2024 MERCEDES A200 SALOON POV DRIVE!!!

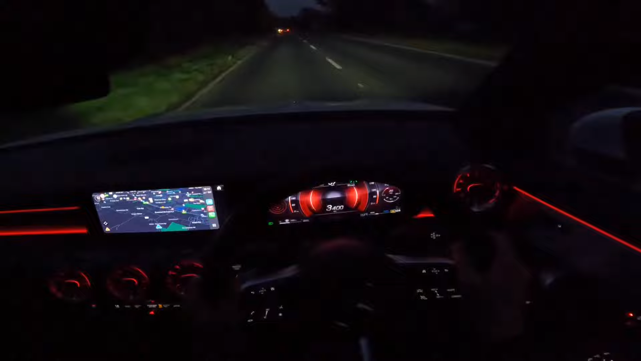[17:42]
yeah it doesn't sound terrible but it doesn't sound as nice as my car that's for sure anyway let's pop her back into comfort mode we don't want to waste lots of fuel by just revving the nuts out of this car yeah this car's quite fun actually i quite like it but now you get to see guys at night this car does come to life at night that's why i like this is why i love mercedes because at night they really do just come to life especially with the ambient lighting let's see if we can change it to blue
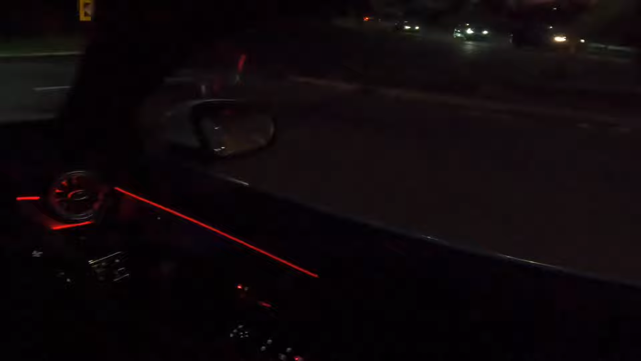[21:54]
over there same car as mine pretty much but just a facelift model absolutely love it guys absolutely love it you